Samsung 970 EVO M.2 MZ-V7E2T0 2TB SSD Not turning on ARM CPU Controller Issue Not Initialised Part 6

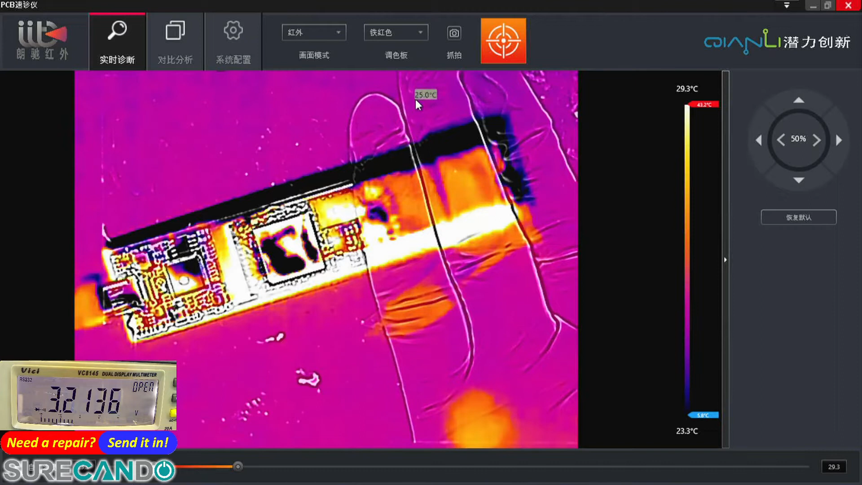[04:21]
On screen: scale bottom 23.3°C
I mean, generally it's a good sign that something's happening there.
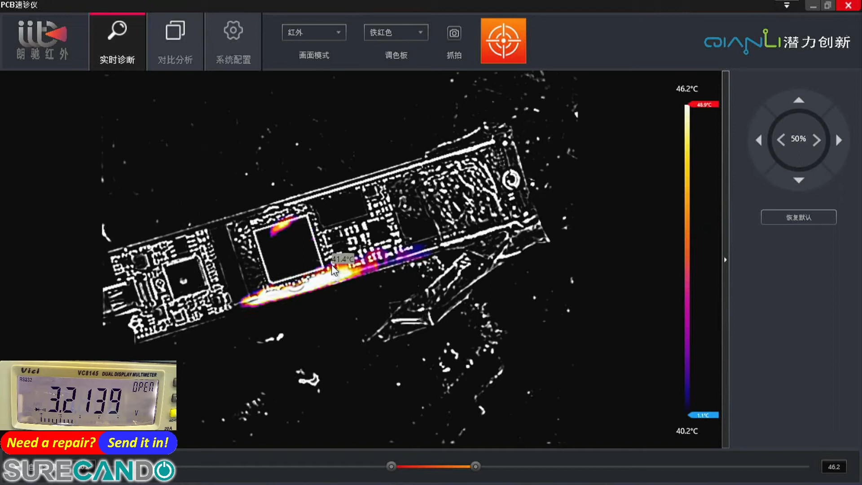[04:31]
On screen: scale top 46.2°C, scale bottom 40.2°C
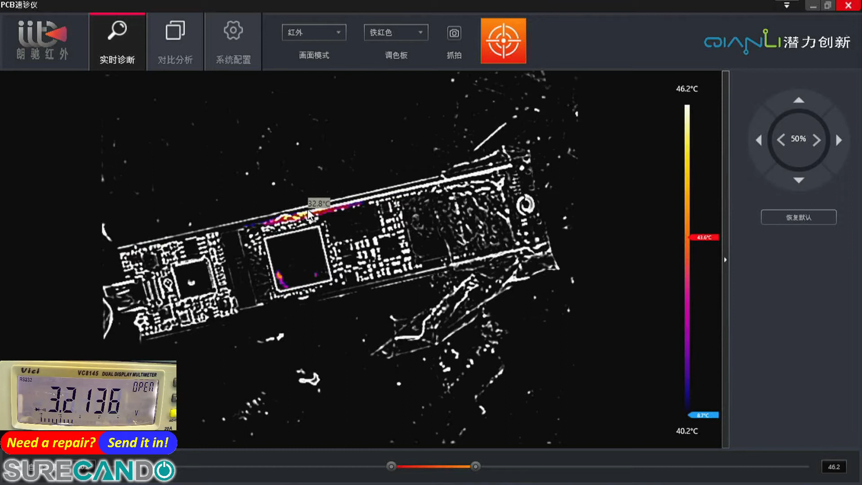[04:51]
On screen: scale top 46.2°C, scale bottom 40.2°C
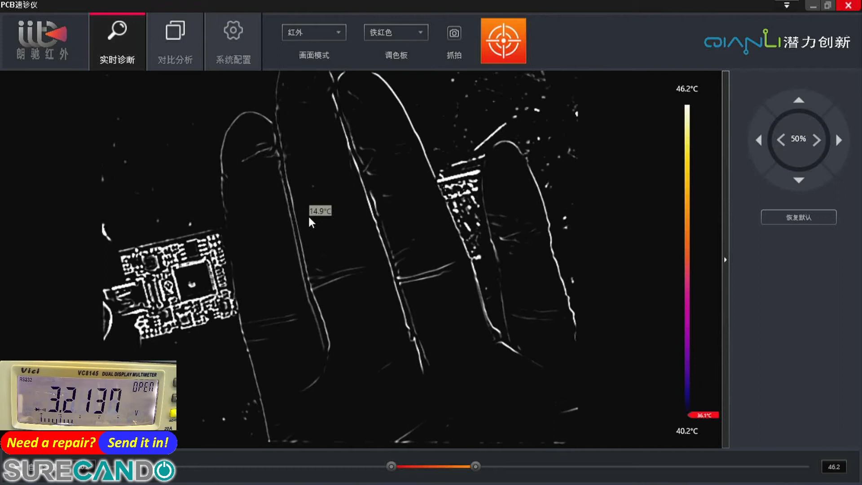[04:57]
On screen: scale top 46.2°C, scale bottom 40.2°C
It's definitely getting warm, but not hot. So that there is activity, which is fine. But we're getting nothing.